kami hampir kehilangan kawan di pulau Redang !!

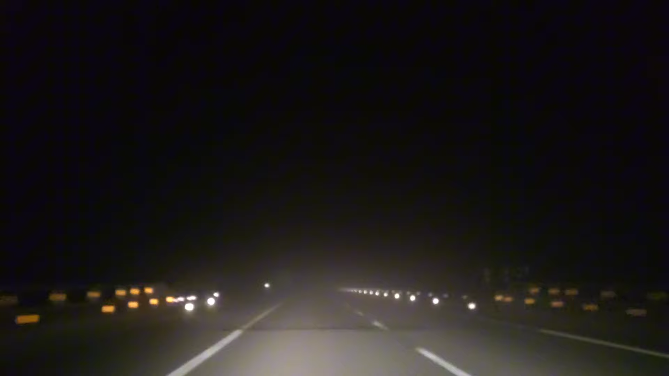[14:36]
Kabur teruk. Kat mana ni? Ini Bukit Besi. Betul loh, jarak penglihatan terhad loh. 1 meter ke 2 meter.